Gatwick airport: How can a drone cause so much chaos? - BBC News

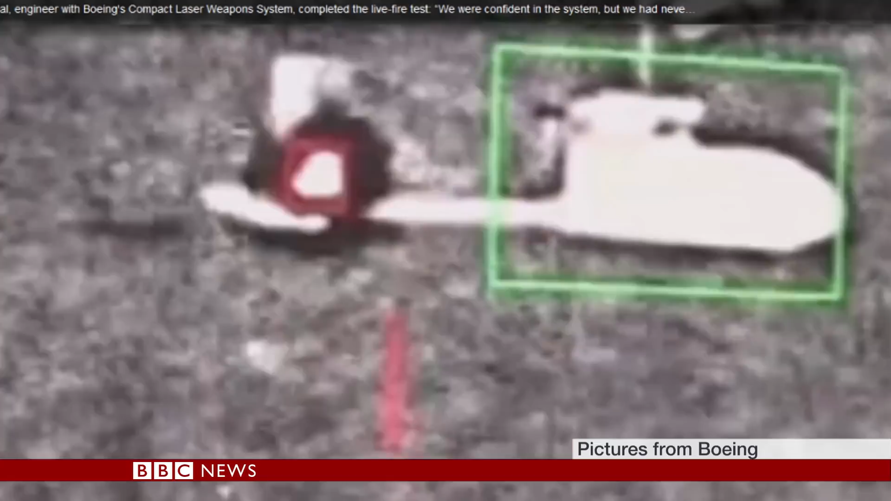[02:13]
And aviation giant Boeing has showed off this drone-busting laser that heats up an aircraft's battery and makes it catch fire. The rules in the UK are expected to tighten in 2019 with the introduction of a drone register.